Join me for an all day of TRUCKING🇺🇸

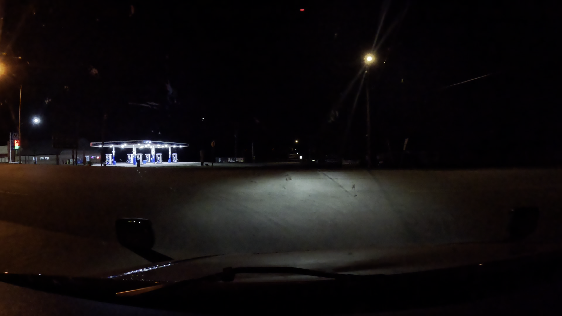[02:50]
But I will find out if you still need help. So I'm gonna go ahead and start my night drive. Man, there's a diner right there. Austin Diner on the right side. And I was hoping they were open. I came here just for that diner, and they were closed. They've been closed since the pandemic. All right, guys, here we go.